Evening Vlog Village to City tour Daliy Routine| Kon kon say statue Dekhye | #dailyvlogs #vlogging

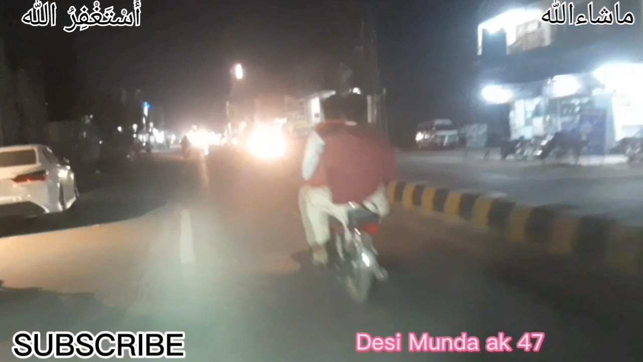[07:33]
दोस्तों इधर बहुत ही स्ट्रीट फूड शॉप्स थी और दूसरी शॉप्स, हर किस्म की शॉप इधर मौजूद थी, और रात को तो बहुत ही प्यारा नज़ारा होता है।